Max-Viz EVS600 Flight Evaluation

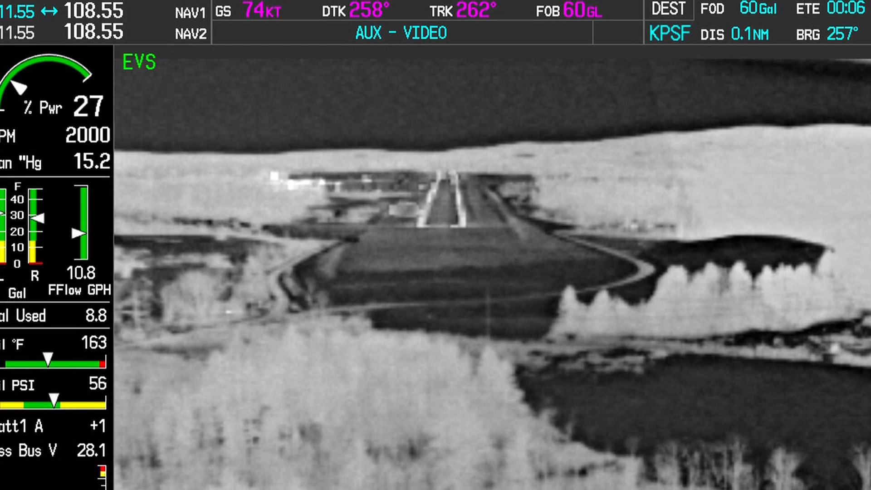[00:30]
The MaxViz EVS 600 product uses a long-wave infrared sensor and a visible light camera,
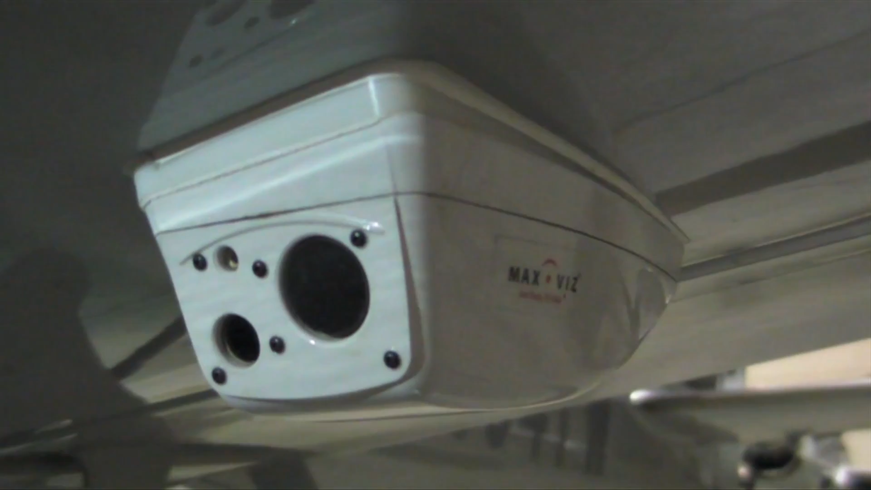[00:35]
usually mounted on the underside of the aircraft wing.
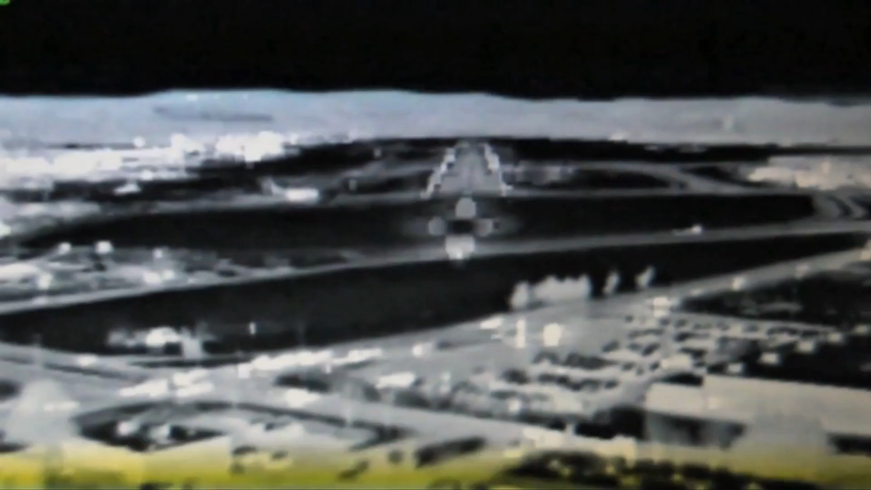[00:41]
Now, the 600 EVS relies on an infrared sensor to produce the image of heat signatures off the Earth, and then the low-light camera enhances it.
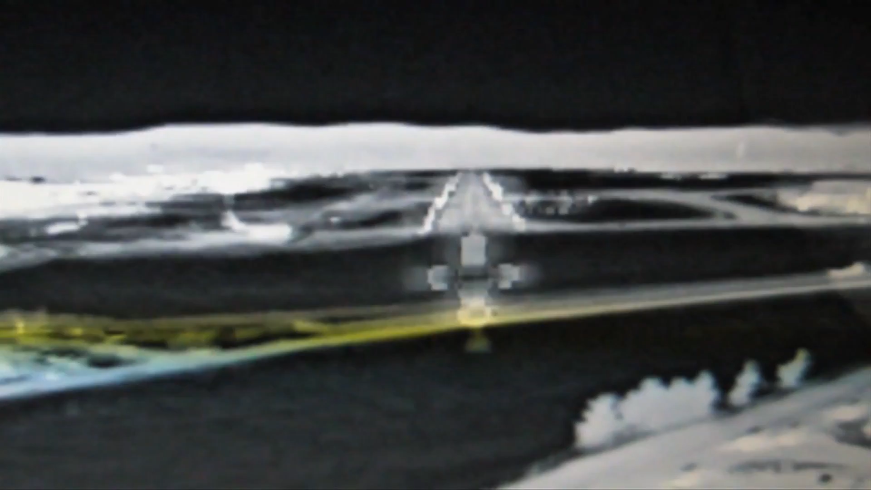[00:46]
Then there's software that processes and fuses the two images into one, and then it's displayed on a cockpit display.
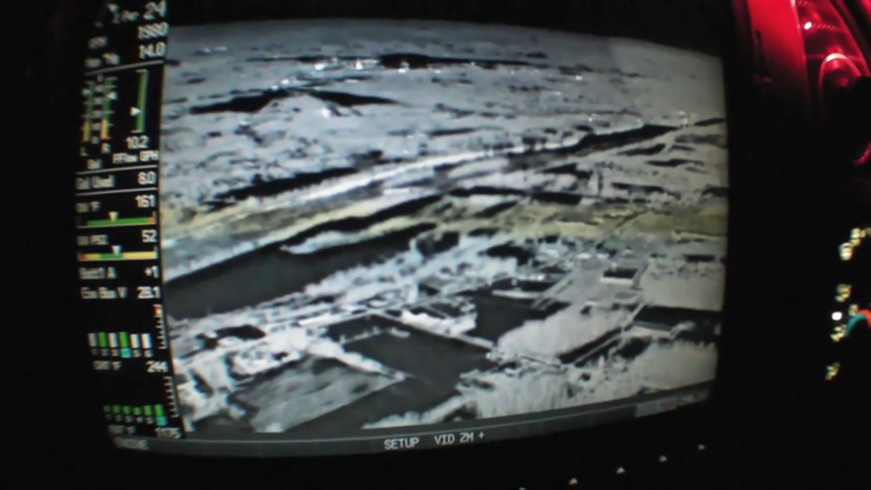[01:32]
Now, the displayed monochrome resolution of the EVS image is 320 by 240 pixels.
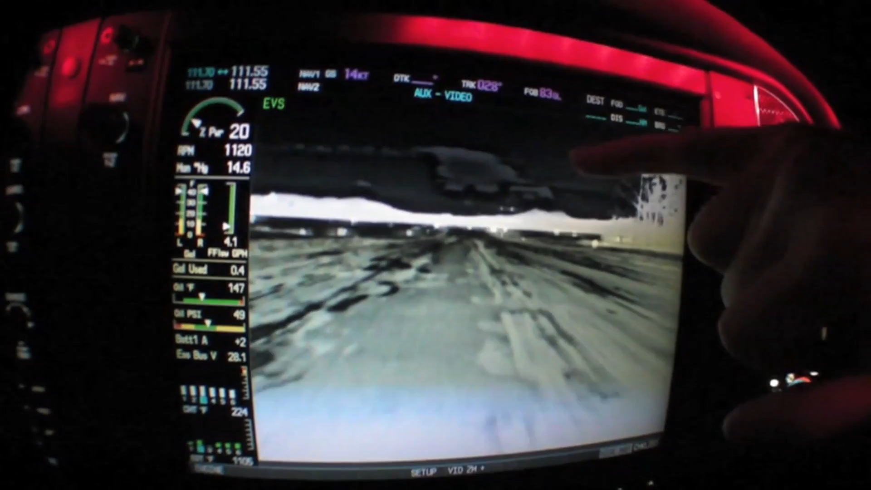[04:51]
but we can see it here because of the heat signature from the infrared.